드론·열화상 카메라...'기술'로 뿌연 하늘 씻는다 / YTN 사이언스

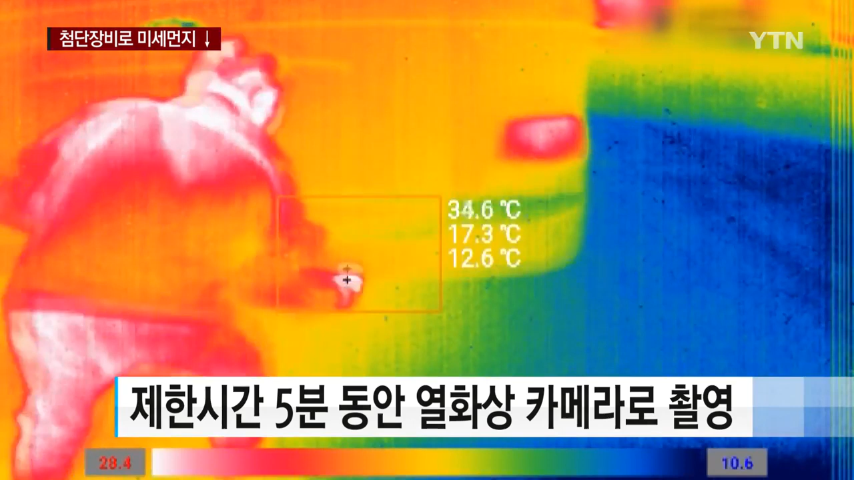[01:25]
공회전 제한시간인 5분 동안 열화상 카메라로 본 배기구는 빨갛게 표시되고 어느새 온도는 40도까지 치솟습니다.